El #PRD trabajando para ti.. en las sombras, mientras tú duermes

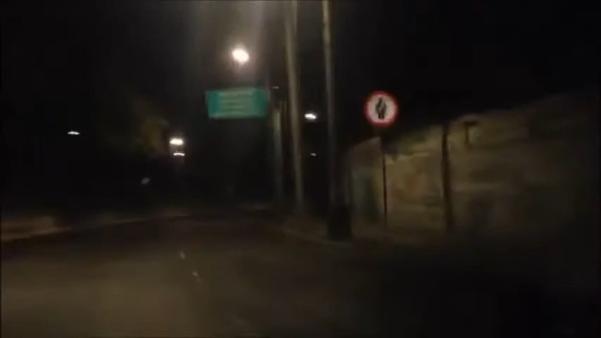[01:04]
Accediendo a los límites de velocidad Voy hacia el metro CU Porque acá adelante Sobre Delfín Madrigal y Las Rosas